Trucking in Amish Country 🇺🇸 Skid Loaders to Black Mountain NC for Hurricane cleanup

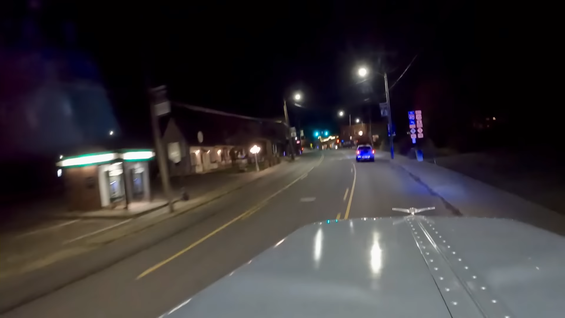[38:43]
Oh, it's... it's pretty surreal, you know, being down here, seeing it. It's just sad. I mean, a lot of these businesses are closed. See, some of them open, but a lot of them are closed. The parking lots are all brown and stained up from the mud and the water.
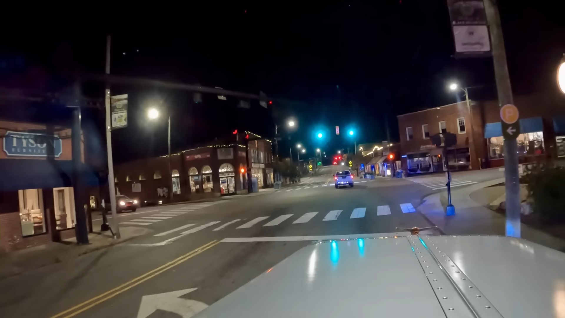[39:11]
You know, this is a month later. It's just sad, I tell you. Gives you kind of an eerie feeling going through town here. You got still a good amount of businesses that look like they were fine, but there's also a lot of them closed, and you can tell they're being gutted out, you know, redone. So yeah, poor people down here.
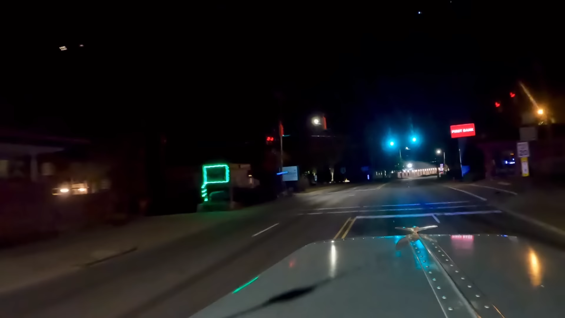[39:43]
It's gonna be a little dark yet when we get here,